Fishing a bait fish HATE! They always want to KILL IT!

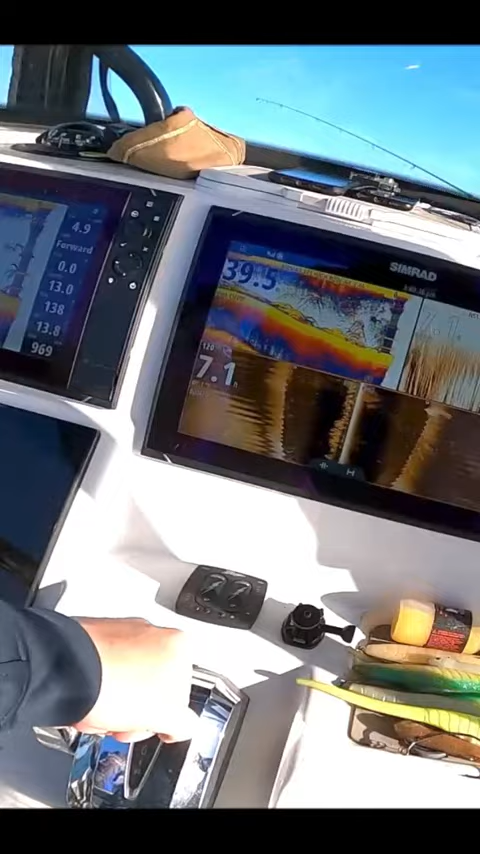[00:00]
you got a spoon you might want to put it down yeah they're down there they're on the bottom
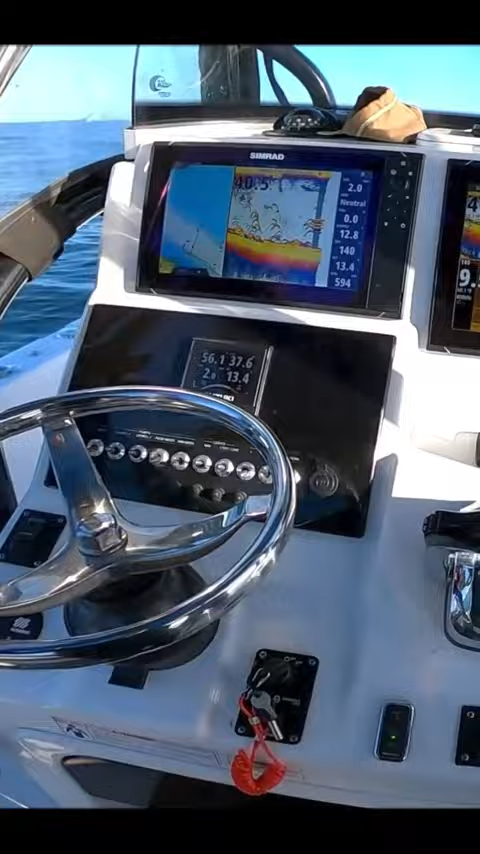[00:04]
yep thick on a port side a spoon should whack one really thick
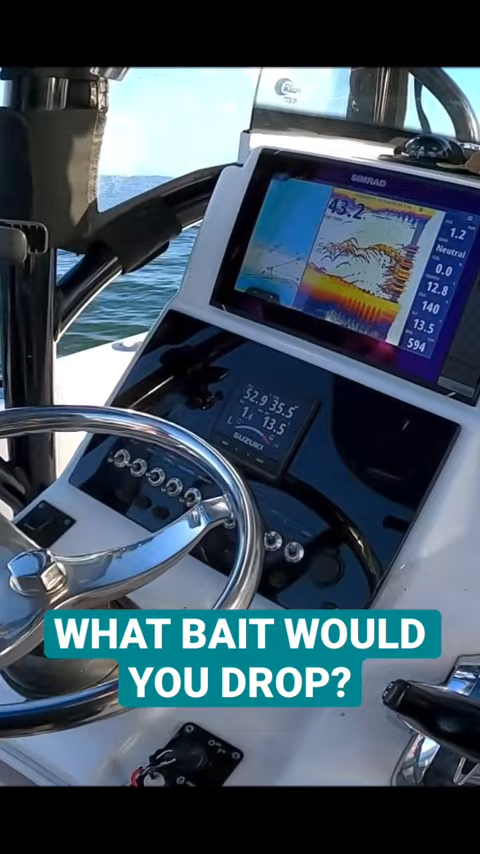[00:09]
look at us drifting through that down up when
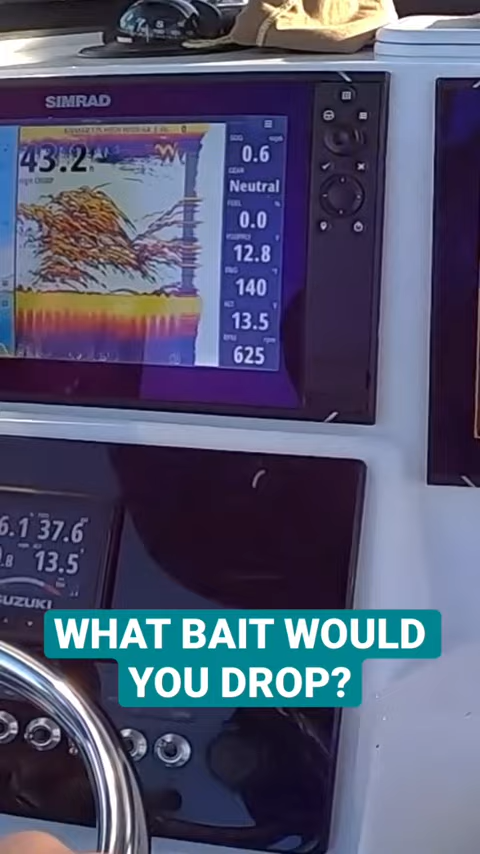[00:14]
they're really wide like that i drop it all the way to the bottom just cranky through them all tommy's hooked up see we were chasing these birds but when you see it's thick like that you gotta stop and put a spoon down
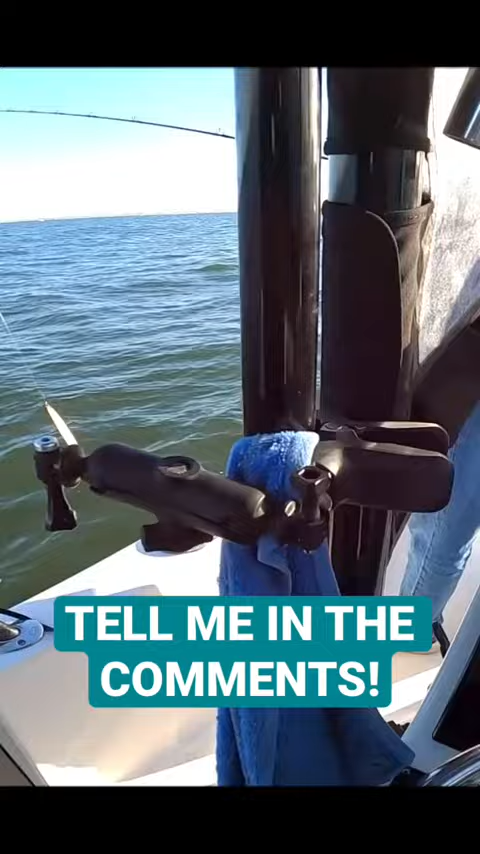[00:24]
one of these eight inch uh ben parker spoons on it yeah see that's
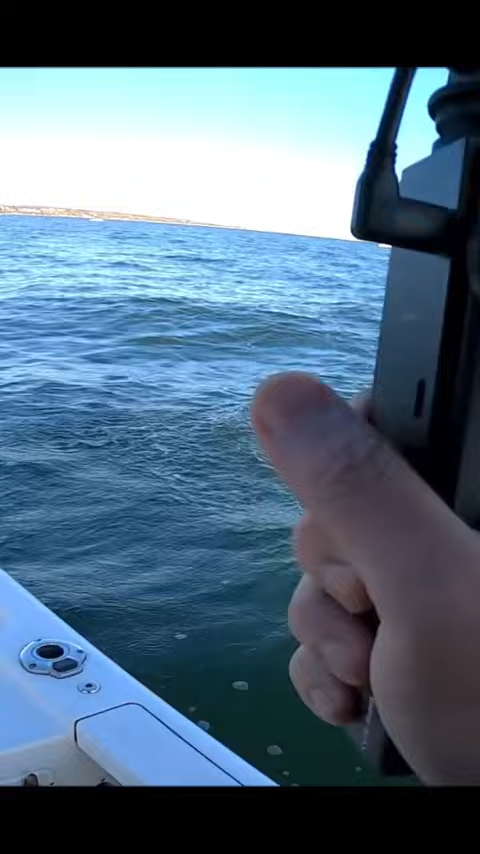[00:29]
already bigger than what we've been catching on this on the ben parker spoon
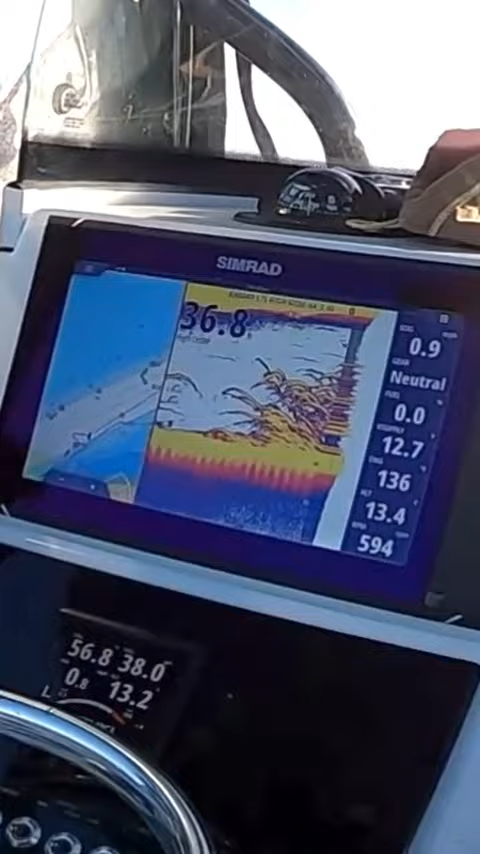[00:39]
beautiful oh dude they're from 40 to 10 feet from 40 to 8.